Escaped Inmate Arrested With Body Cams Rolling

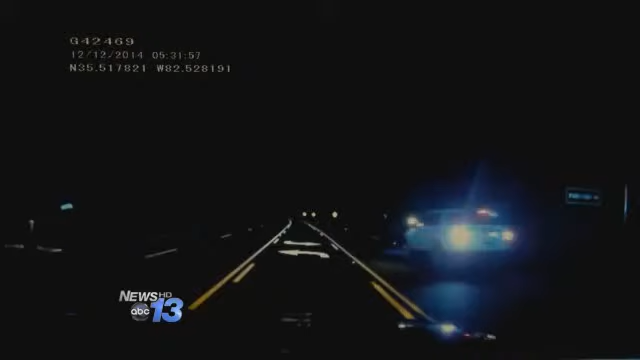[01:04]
On the side of the road here, waiting for backup. Officers working together to effect an arrest.